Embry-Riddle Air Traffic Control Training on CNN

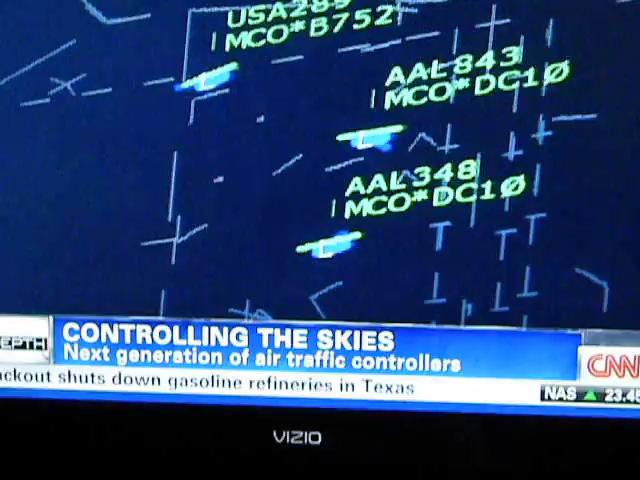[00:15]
A plane in trouble. Mayday, mayday, mayday. Text 289, it says, engine number two, flame out.
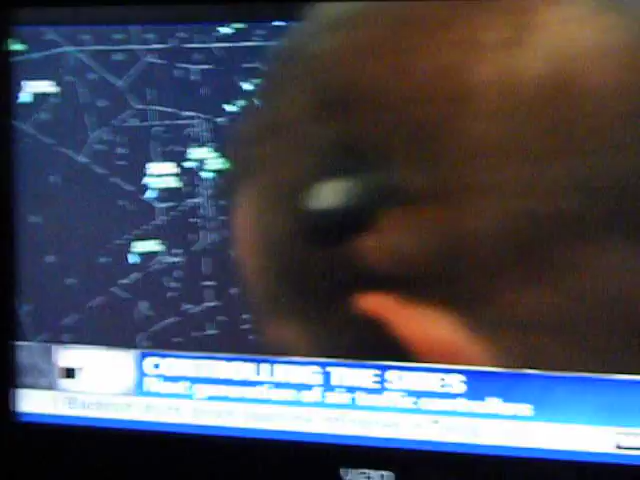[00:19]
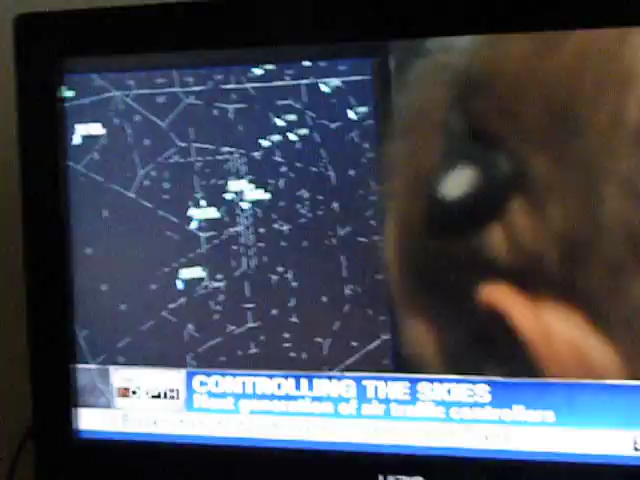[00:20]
It's a 757. Text 289, Roger, say intentions.
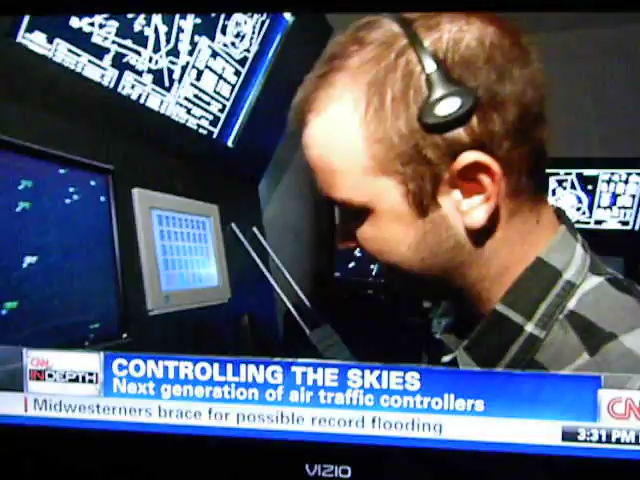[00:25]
Request immediate landing anywhere we can. With close to 200 people on board.